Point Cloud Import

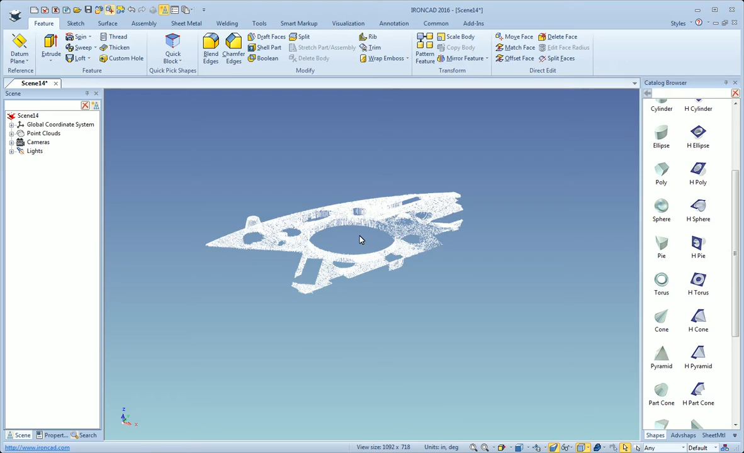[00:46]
And then the point cloud data is imported. From there you can come in and you can
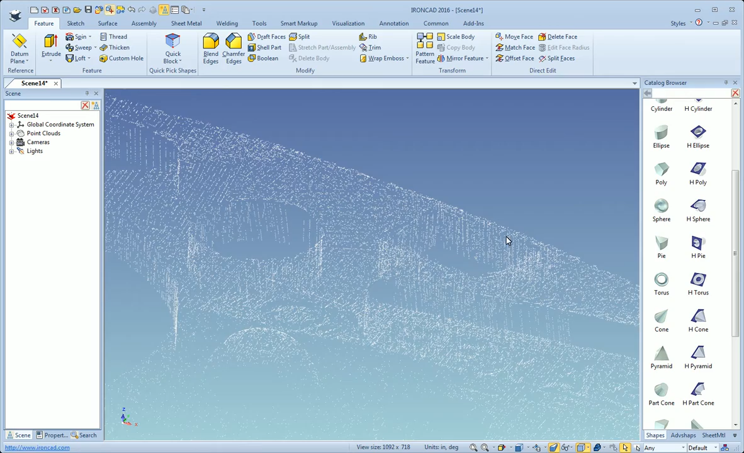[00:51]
snap solids to the point cloud data. We can come in, we can do a quick block here, we can grab some of the
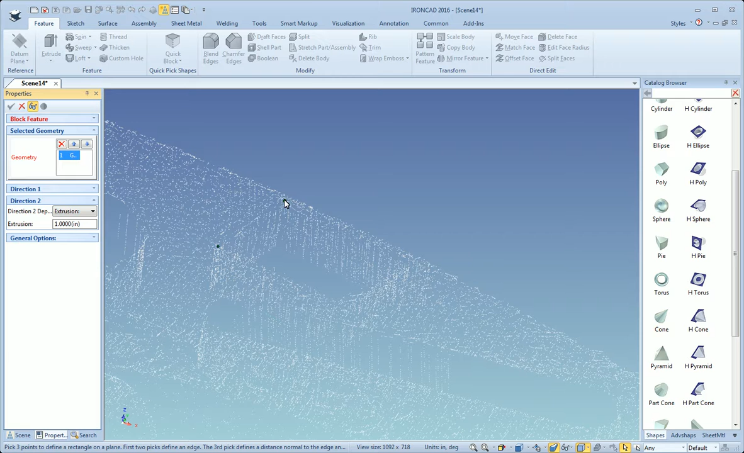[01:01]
points along the point cloud data and
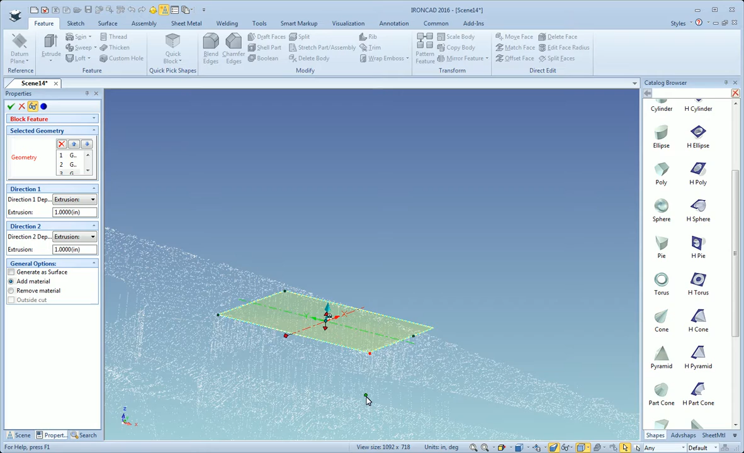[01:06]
create solids from that.
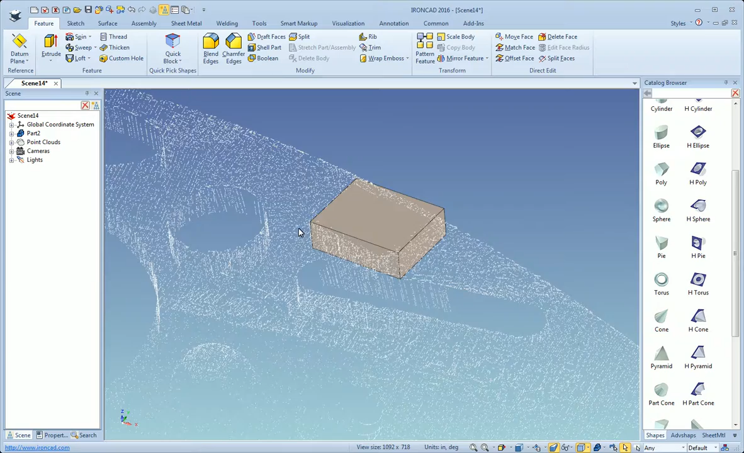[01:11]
So you can see how you can quickly snap solids to the point cloud data and work with it from there.